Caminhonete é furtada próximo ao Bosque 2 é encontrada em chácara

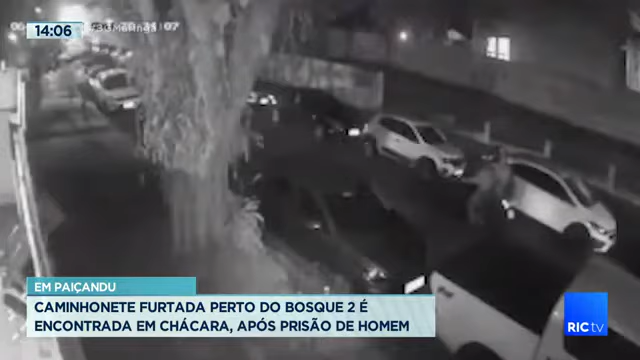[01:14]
Eles chegam de moto e um desce. Minutos depois, ele consegue ligar a caminhonete, dar ré e vai embora. O veículo é de um idoso que tinha estacionado na rua para ir a uma igreja. A polícia acredita que o homem preso na chácara em Paissandu é um dos que aparecem nas imagens do furto. Existe ainda a suspeita que ele faça parte de uma quadrilha especializada no furto e roubo de caminhonetes na região de Maringá.